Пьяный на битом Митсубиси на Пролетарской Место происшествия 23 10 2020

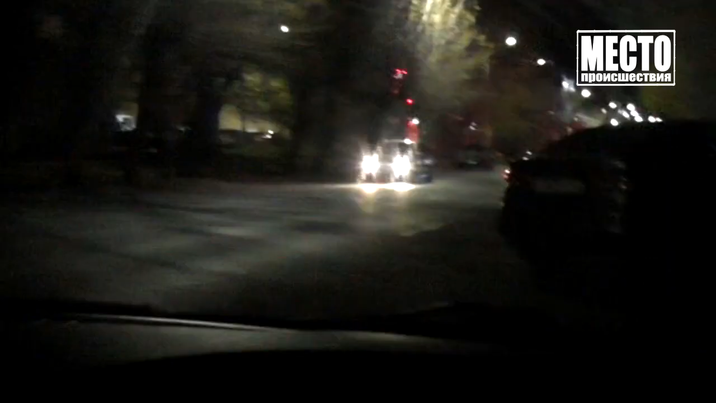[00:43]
На дворе глубокая ночь. Очевидцы разглядели битый Митсубиси с пьяным водителем. Мужчина суматошно накачивал колесо, но без результатов.